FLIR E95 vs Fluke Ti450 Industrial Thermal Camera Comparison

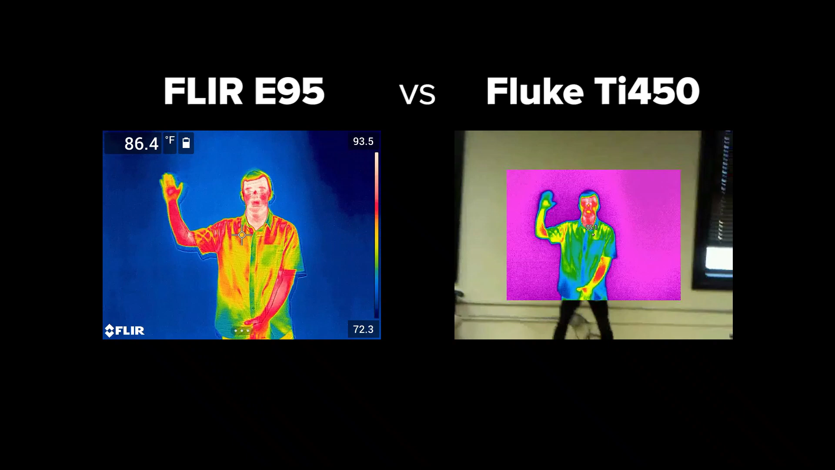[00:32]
On screen: spot 86.4°F
Hi, my name's Devin, a thermographer here with T-Equipment,
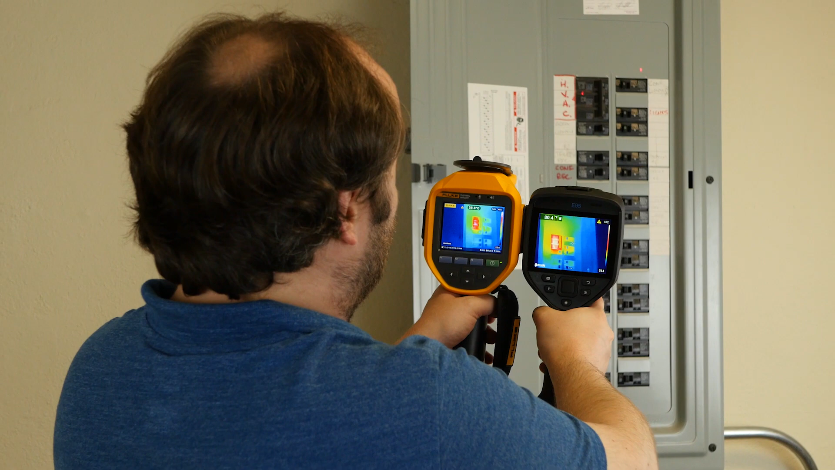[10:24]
Okay, so here we have the Fluke TI-450 and the FLIR E95 side-by-side. I'm just looking at a breaker panel here.
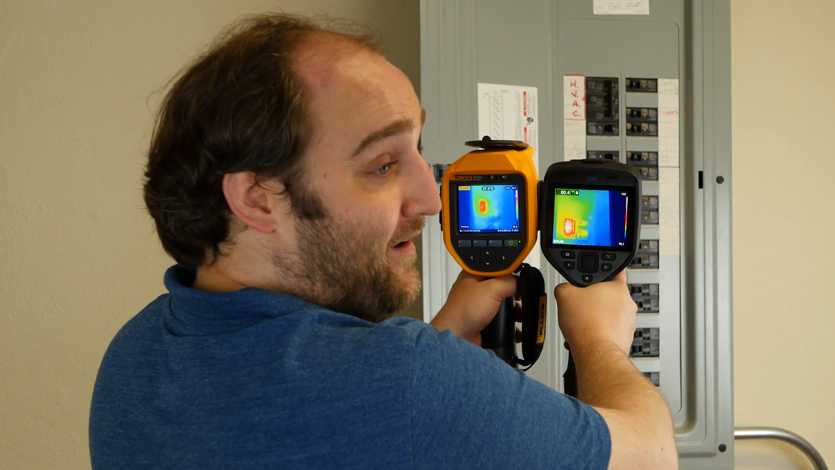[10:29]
Forgive me, they're both meaty cameras. They'll just give me an arm workout. But first impressions, the bigger screen on the FLIR camera is very nice. The Fluke feels a little bit sturdier in the hand, has a little bit nicer of a hand feel, but it could just be a function of having the wrist strap. They're both very well made and have good ergonomics.
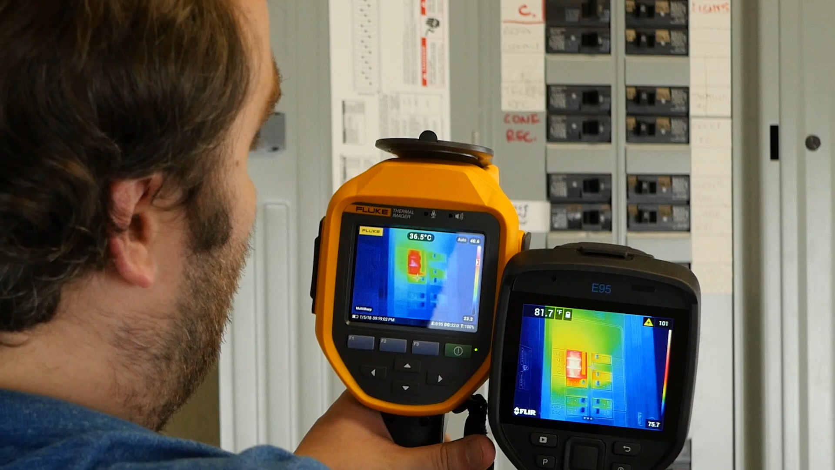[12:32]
But the fusion does just as nice of a job, which is giving you context with labels, which is really the most important feature when you're looking at a blending technology.